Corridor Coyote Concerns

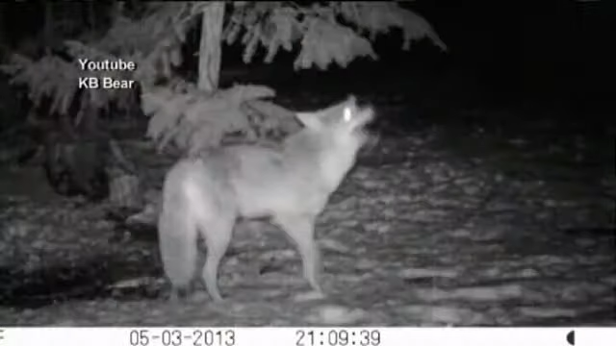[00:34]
It's an ancient sound from the dark woods that still gives some people the chills.